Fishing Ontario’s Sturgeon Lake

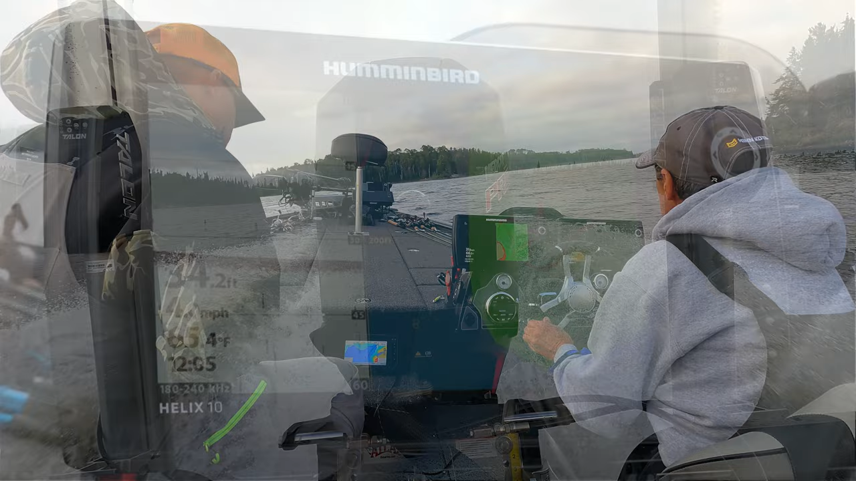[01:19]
And one of the unique things Robert does here at Trapper's Point Camp is gives every guest a depth finder. It's got updated waypoints for lake trout, big pike like this, and tons of walleye.
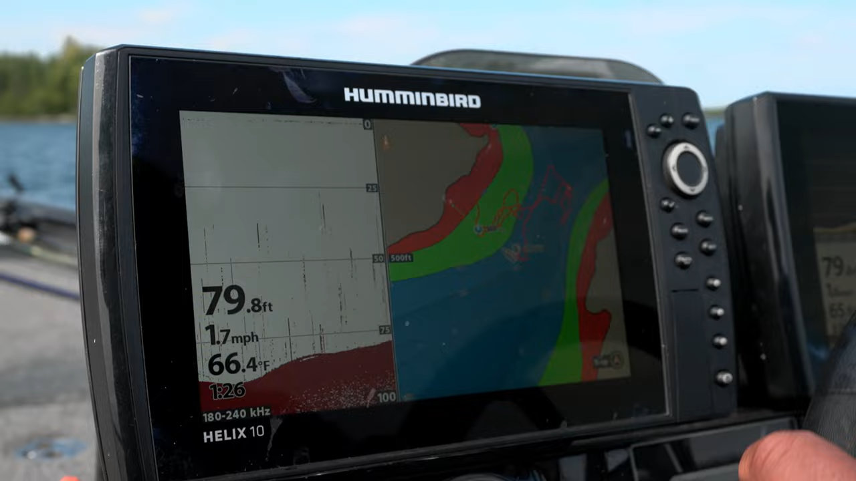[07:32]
On screen: depth 79.8 ft, water 66.4°F, speed 1.7 mph
A lot of lake trout fishing is actually using your electronics to initially find them.
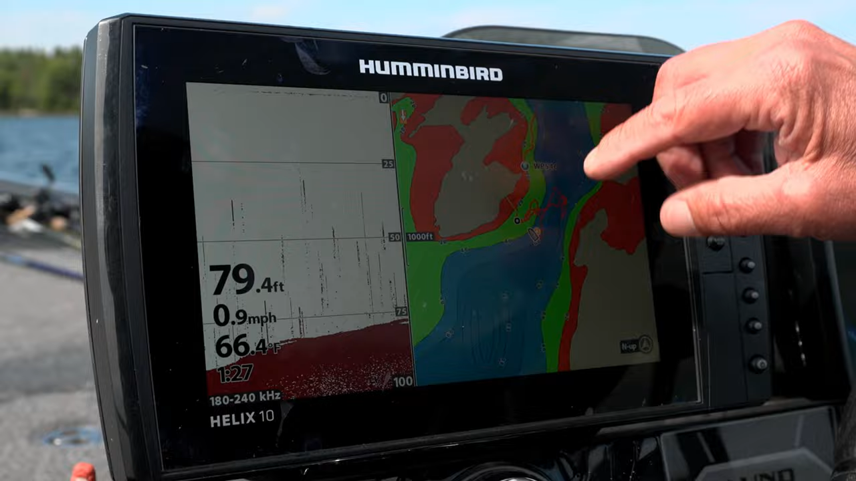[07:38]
On screen: depth 79.4 ft, water 66.4°F, speed 0.9 mph
As you can see, when I zoom out, we're in a deep water gut in between two points.
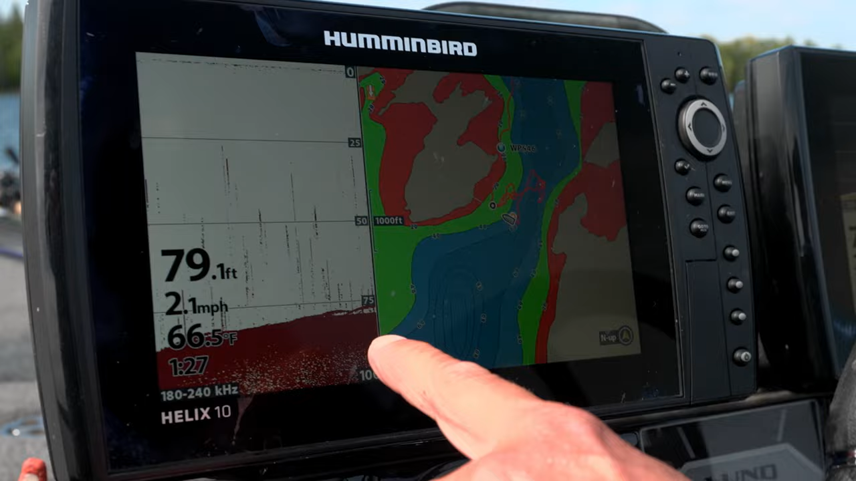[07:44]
On screen: depth 79.1 ft, water 66.5°F, speed 2.1 mph
There's some more right there, so we're gonna turn around and drop on those little rascals right there.
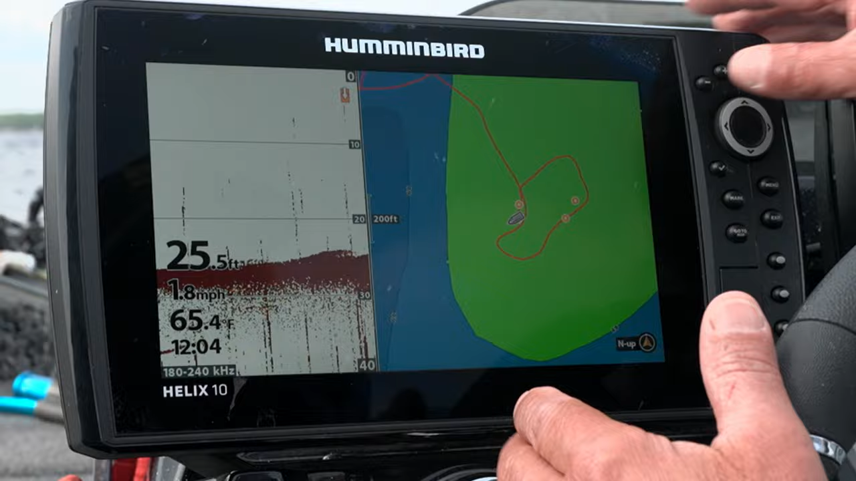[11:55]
On screen: depth 25.5 ft, water 65.4°F, speed 1.8 mph
Let me get up to my screen here. This is a big underwater structure, but as they go into deeper water, what has the tendency to do, these fish have the tendency to collect together.
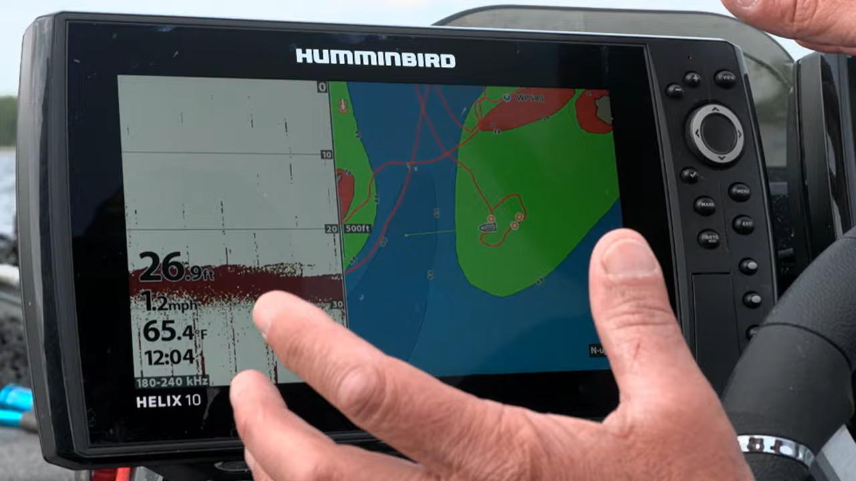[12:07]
On screen: water 65.4°F, speed 1.2 mph
When I drive around out here, a lot of this out here, believe it or not, is sand. And you can see what I've done. I actually drove around this perimeter of the tip of the point and identified these waypoints,
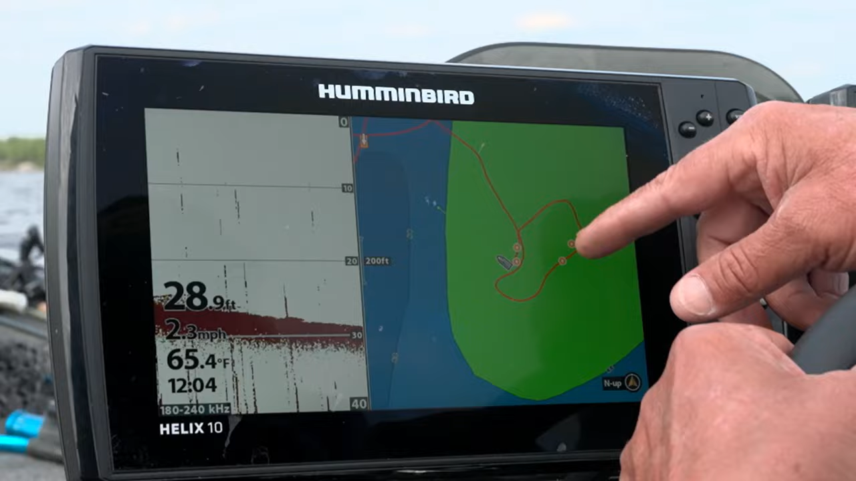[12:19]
On screen: depth 28.9 ft, water 65.4°F, speed 2.3 mph
identify the edge of the rocks.
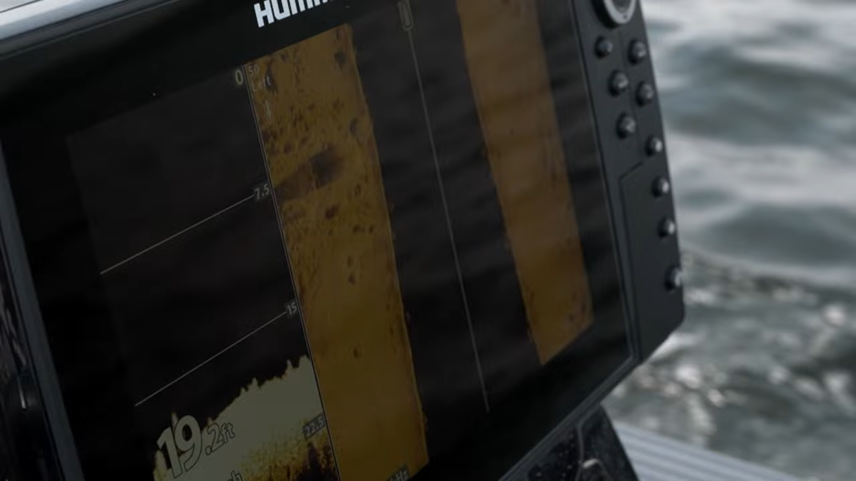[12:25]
Because a lot of times you drive over these spots and they look like a good spot, but realistically, each one of these spots is laid out differently.
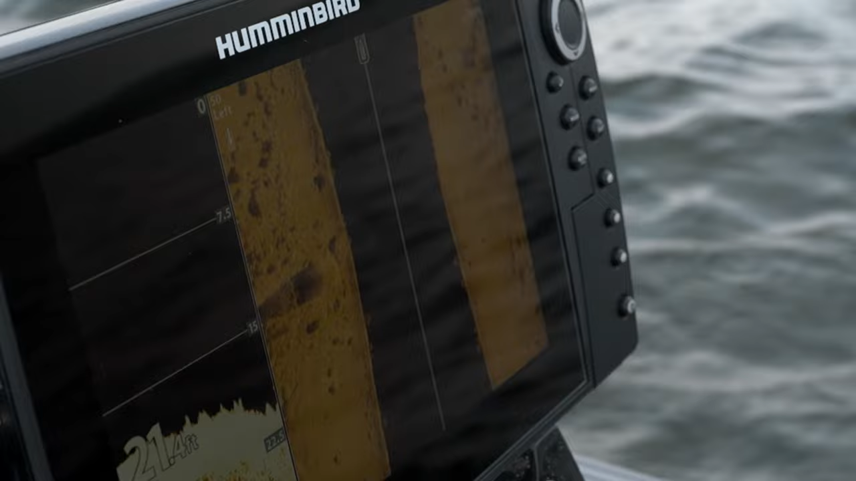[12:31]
On screen: depth 21.4 ft
This is the linchpin because every spot you pull up, the rocks are laid out differently on that individual spot.
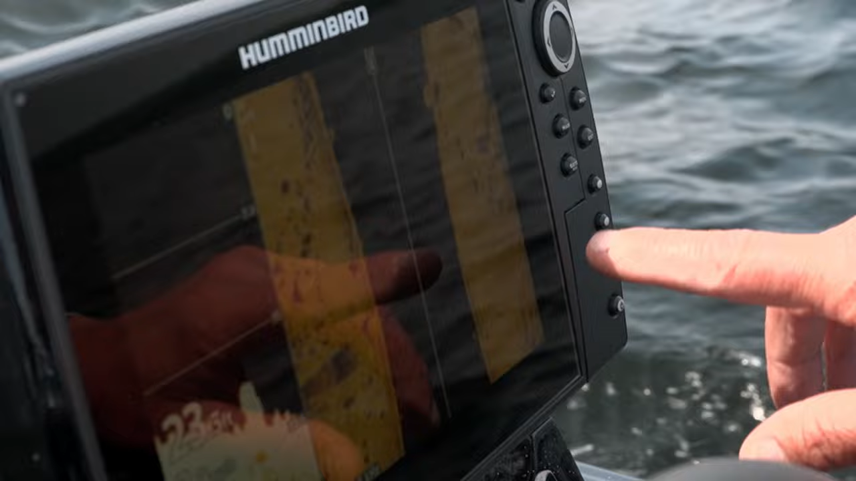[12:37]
And what these coordinates do is enable you to fish the absolute, like these things here, this inside corner, we got the wind blowing in right here.
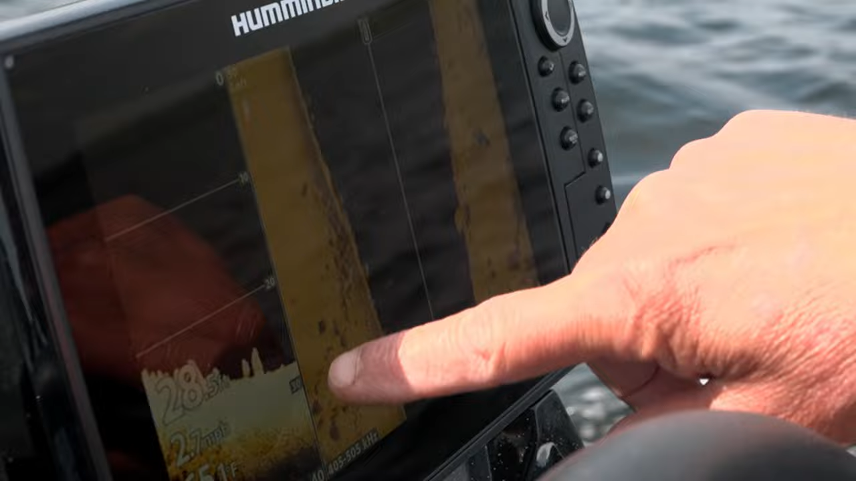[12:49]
The inside corner right in here should be a really good spot right now. There we go.